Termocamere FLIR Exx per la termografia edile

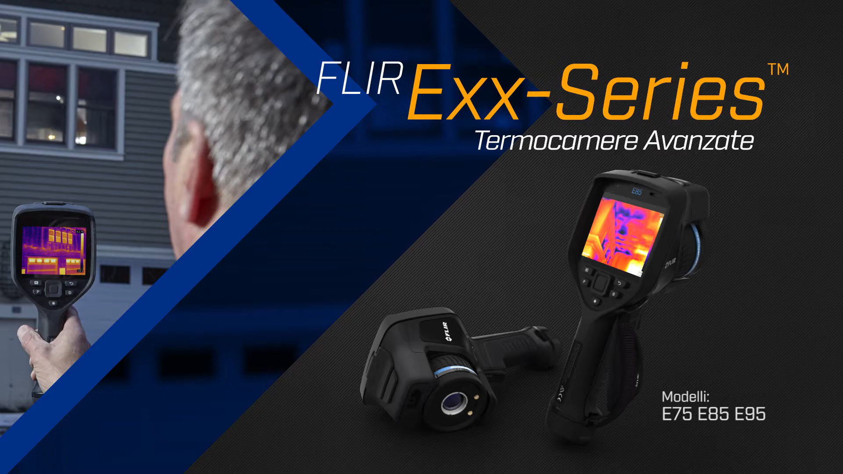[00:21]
per offrirti lo strumento di cui hai bisogno per eseguire rapidamente indagini in cantiere,
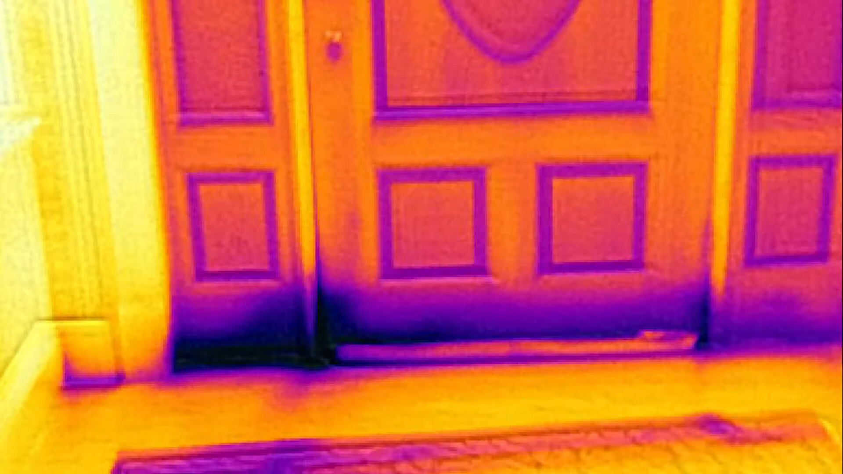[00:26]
in modo da risolvere i problemi prima che richiedano costosi interventi di riparazione.
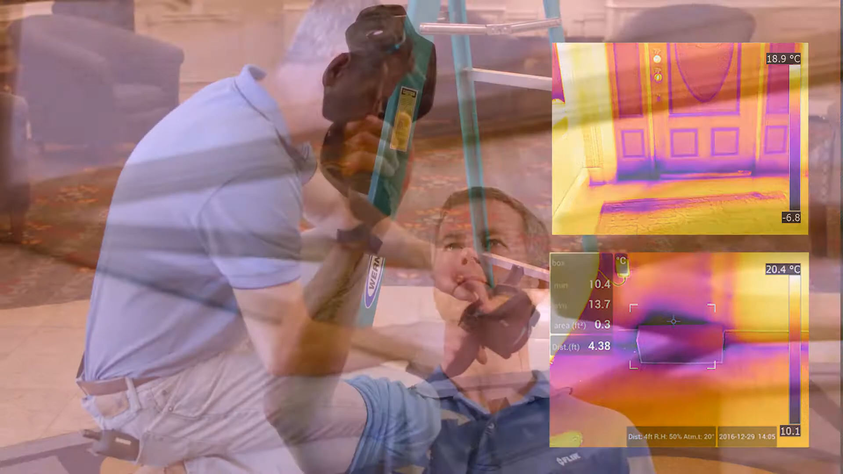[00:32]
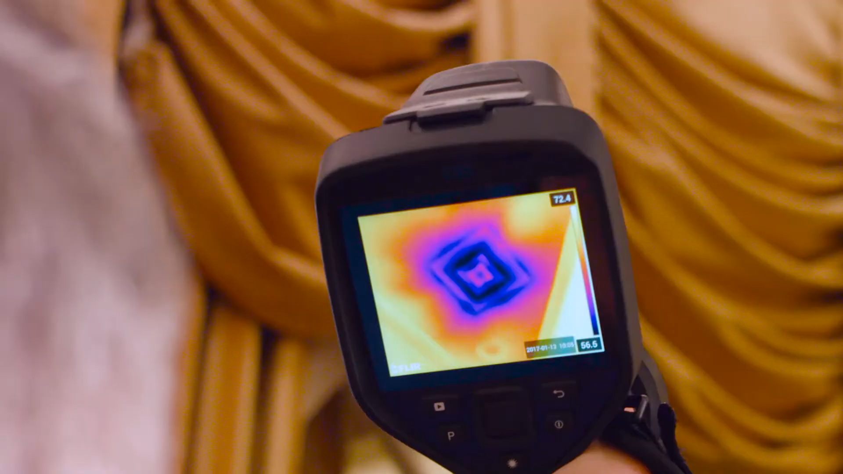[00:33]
Le termocamere serie EXX offrono risoluzioni fino a 464x348
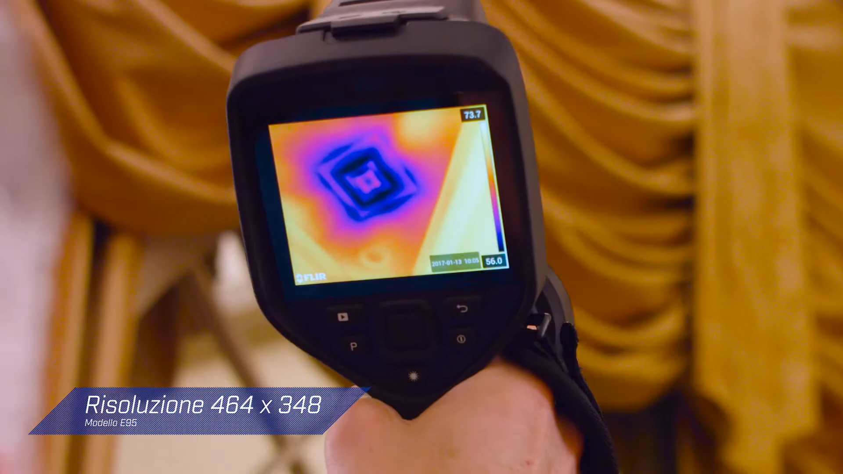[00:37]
pixel con
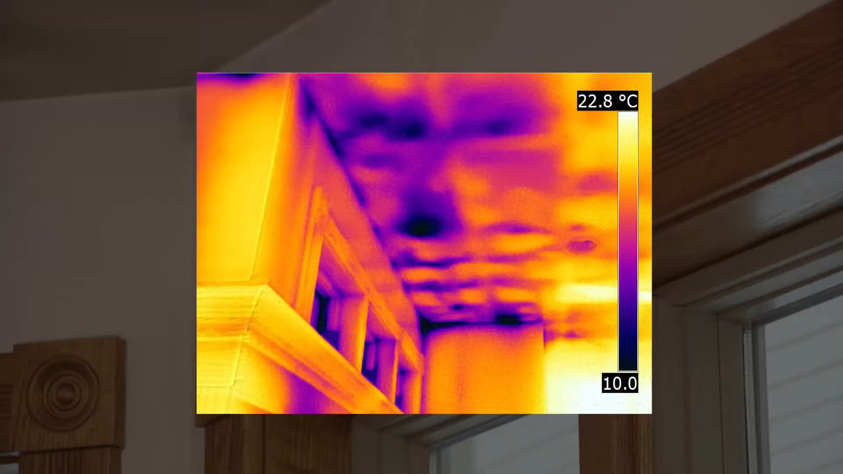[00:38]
On screen: scale top 22.8°C
un rilevatore a infrarossi sufficientemente sensibile per identificare le più piccole differenze di temperatura.
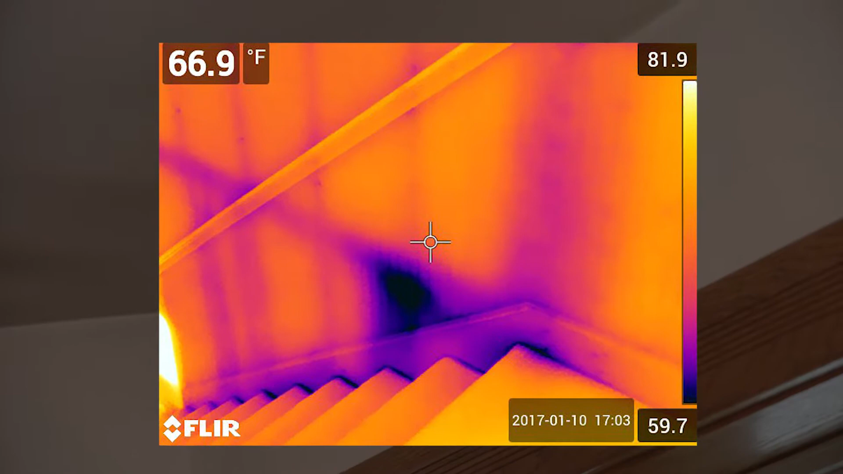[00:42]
On screen: spot 66.9°F
Questo consente di individuare i primi segni di perdite d'aria, umidità o problemi di costruzione.
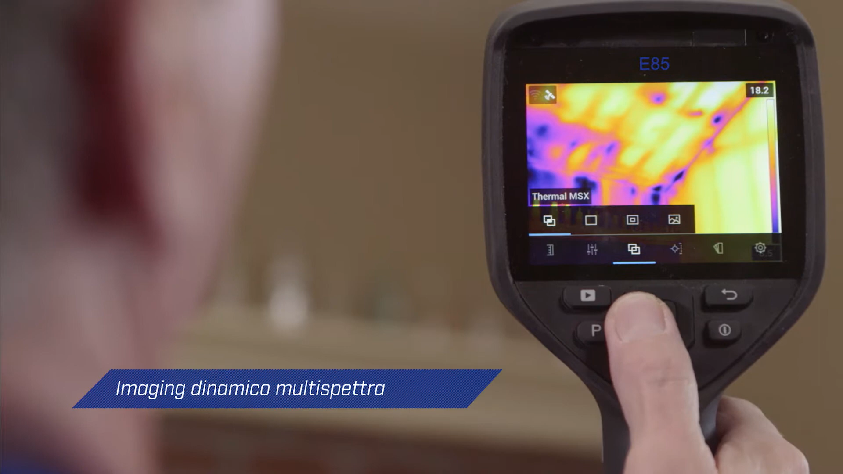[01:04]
Miglioramenti come la tecnologia MSX brevettata da FLIR aggiungono la prospettiva di cui hai bisogno per identificare i problemi e riconoscere le posizioni.
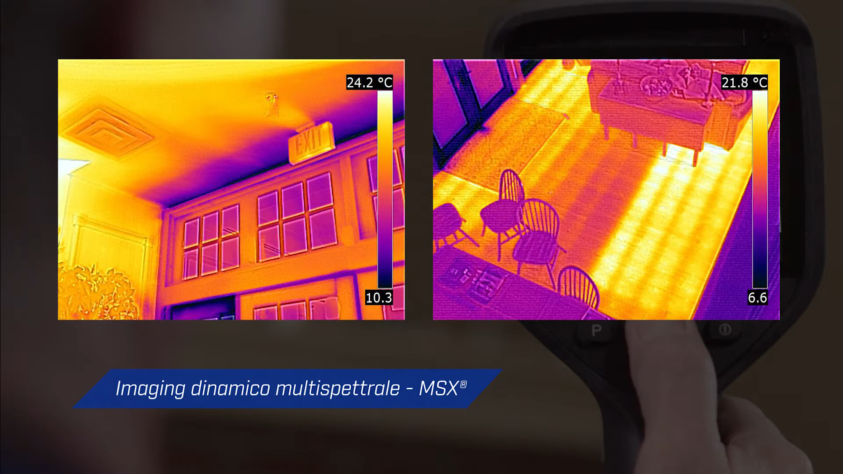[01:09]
L'interfaccia intuitiva e reattiva e il luminoso
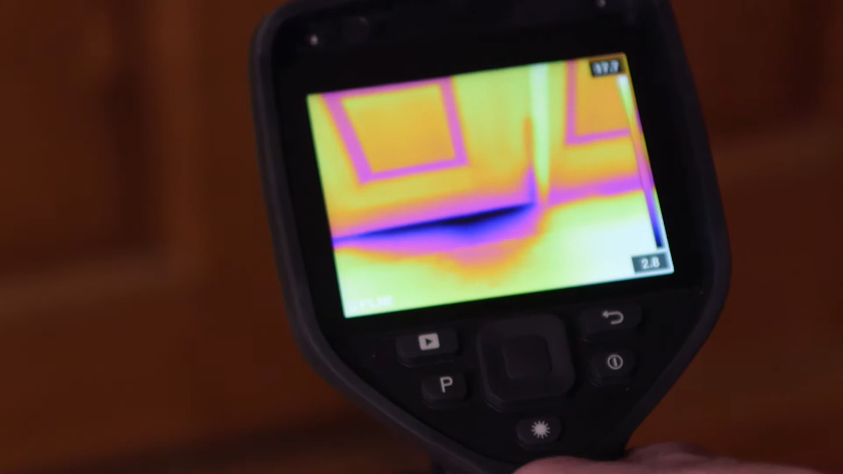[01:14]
schermo da 4 pollici rendono i modelli serie EXX molto semplici da usare da qualsiasi angolazione.
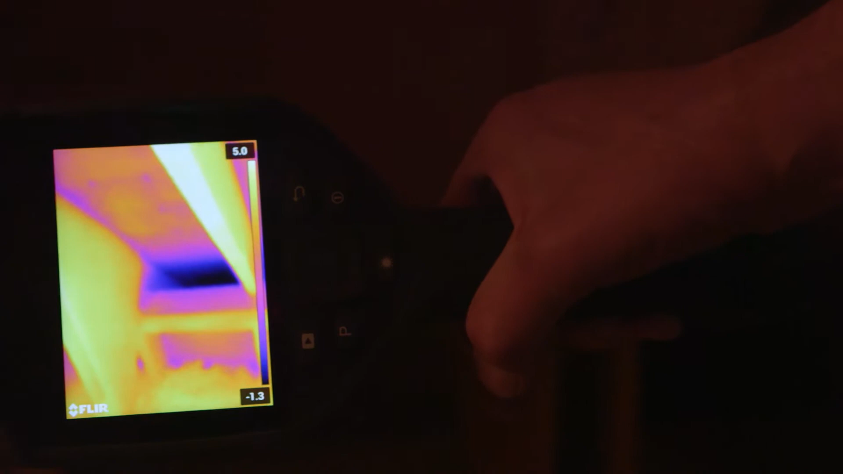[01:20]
Quando rilevi un'area danneggiata dall'acqua o un isolamento difettoso,
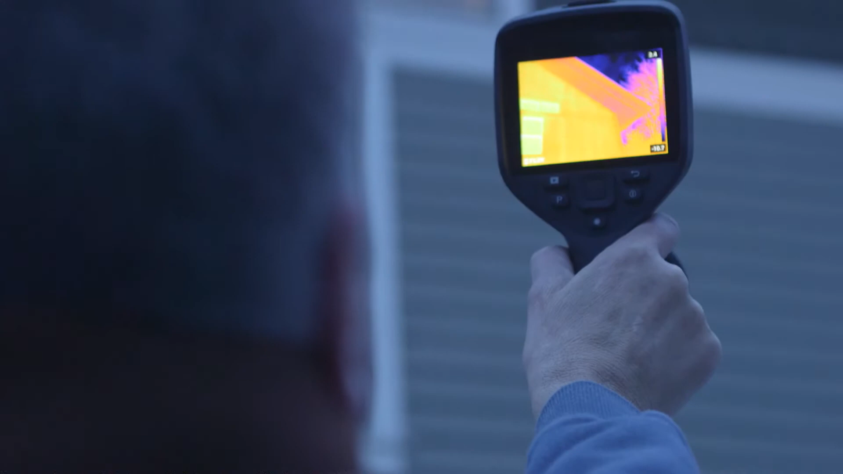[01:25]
la funzionalità di misurazione della distanza tramite laser della termocamera consente di
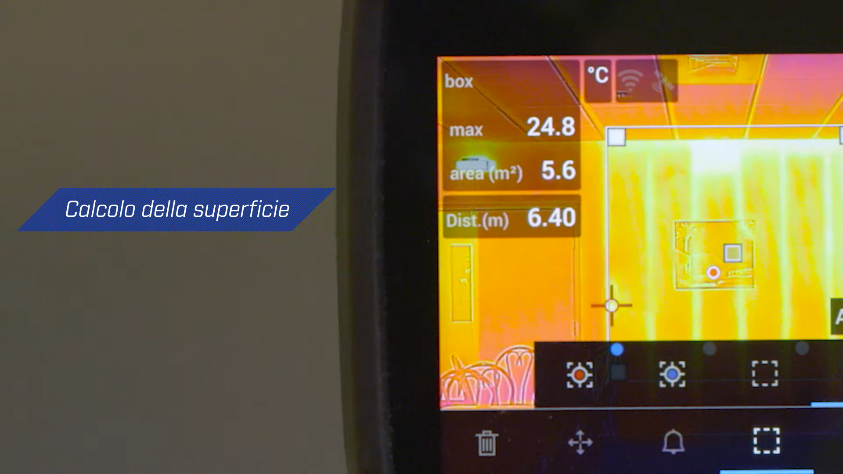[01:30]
On screen: max 24.8°C
calcolare l'area in metri o piedi quadrati direttamente sullo schermo.
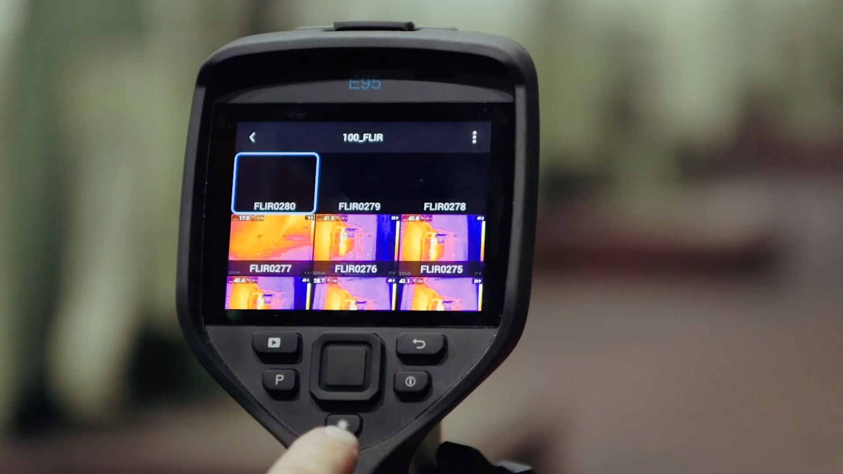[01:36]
Strumenti integrati nella termocamera migliorano l'organizzazione e semplificano i riporti.